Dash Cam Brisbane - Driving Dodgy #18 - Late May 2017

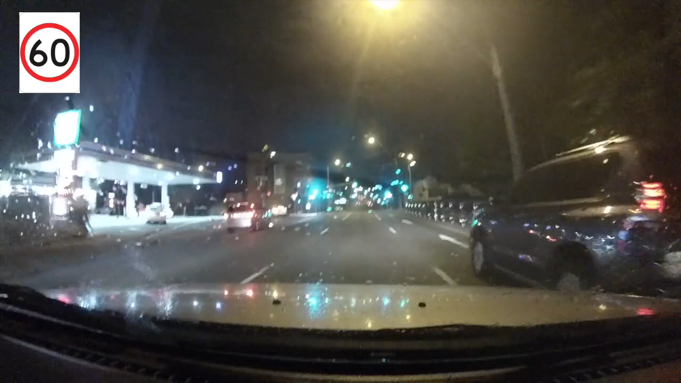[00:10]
okay both these cars overtaken me I'm sitting on about 58 in a 60 zone and
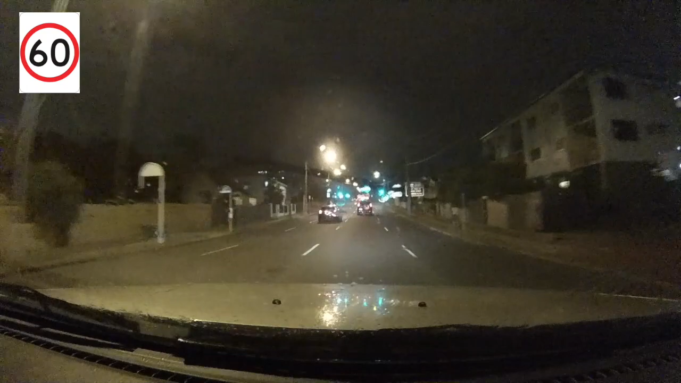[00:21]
these two goons on both sides it's a bloody 60 zone and it's raining so the road's slippery you turkies
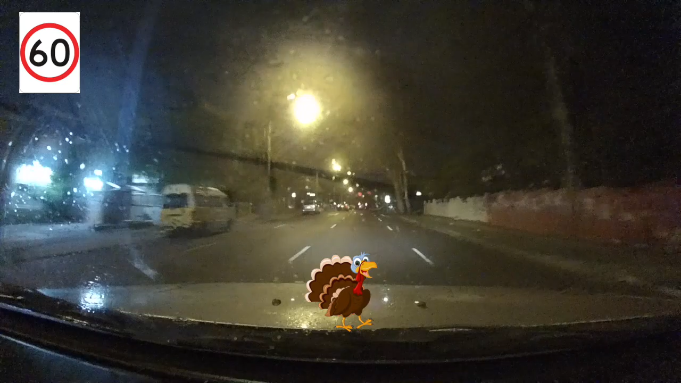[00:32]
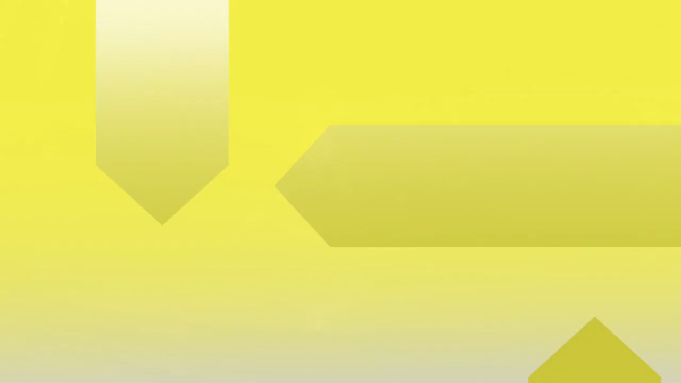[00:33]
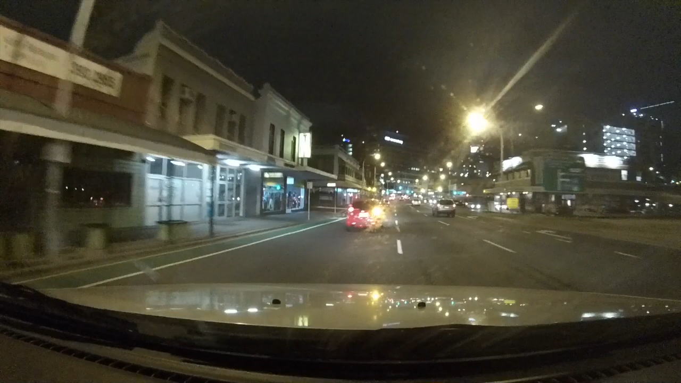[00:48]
oh you want to come over you come over into your lane run the red light it
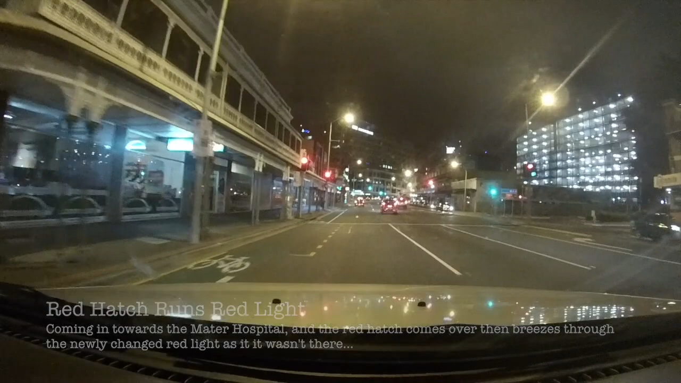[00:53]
ran a red light hatch it was red before you even got to the line what
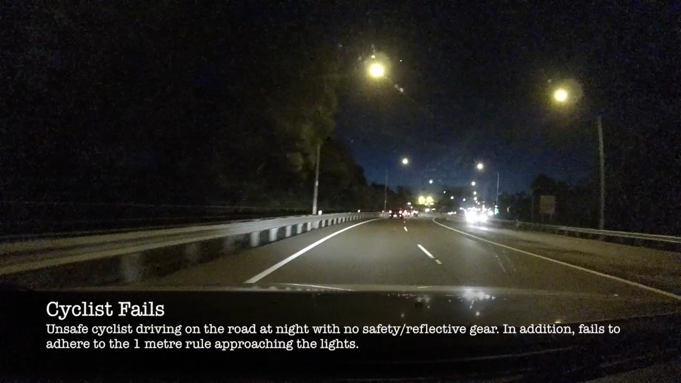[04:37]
There's a bike track like on the other side of the safety barrier and you're riding on the road.
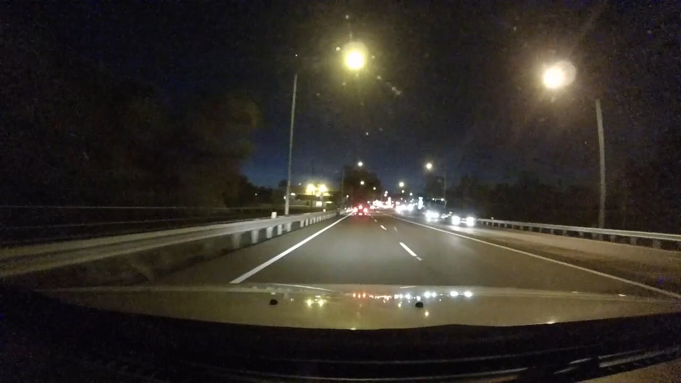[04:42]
With no reflective gear. Where's your reflective gear dude? There's like nowhere for him to ride through here. Upside the cars. He's going to go right up with this. Come on.
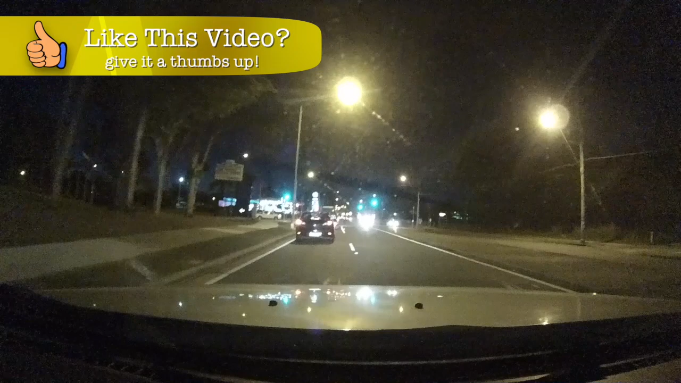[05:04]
Dude, the one metre rule applies both ways. Not just to cars but applies to you too. You've got to stay a metre from cars. Down the motorway. Let's risk it. Whoa.
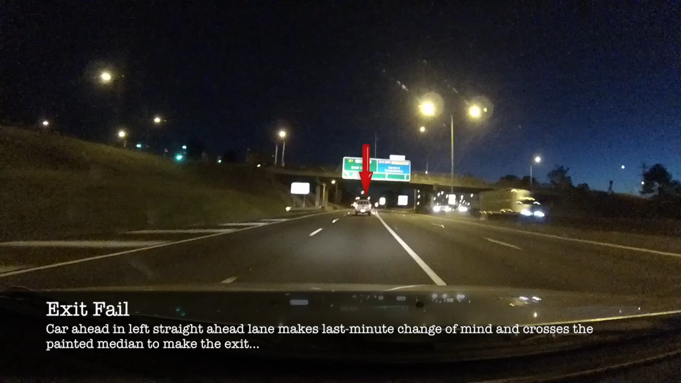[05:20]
Across the middle bit. You'd sit real close to that truck for going 100.
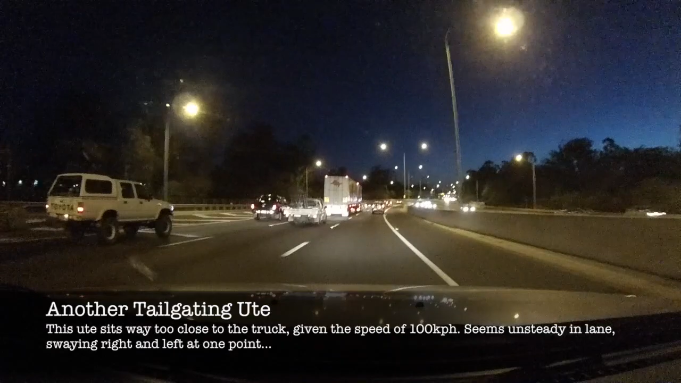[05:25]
And then that other Ute just come right in front of the truck. Yeah, that white car that wanted to be clean ended up all that way. Yeah. You want to come across? Come across dude. I'm hanging back so you can come across. I thought that Ute guy was going to come out. He was like right on the line. Okay. You don't want to come across? I'll go through.
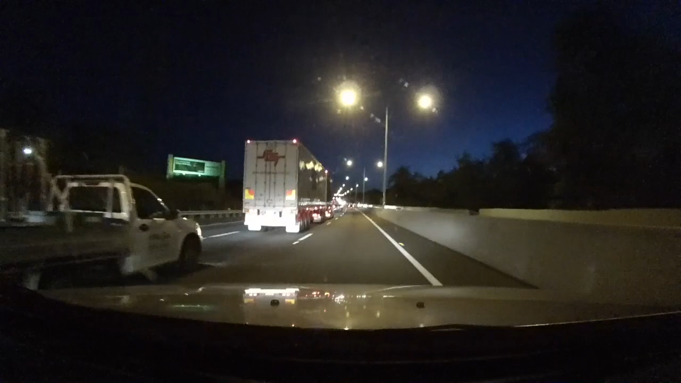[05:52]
I was waiting for you to come across.
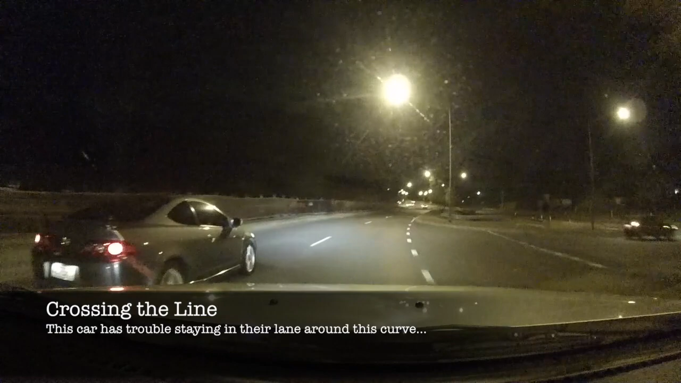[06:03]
Oh, he's crossing the line. Right on the corner dude. Come on. Seriously? That was quick.
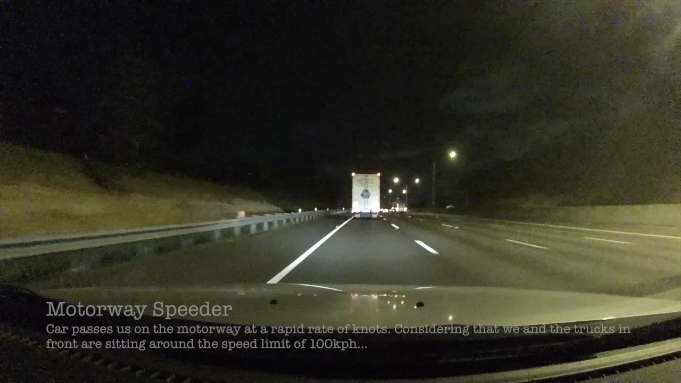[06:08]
I don't know where he's into a 90 but I think he's going quicker than 100. Catch him everybody else. Oh, and he's down around back into our lane. He's in a hurry. He gets to win a road.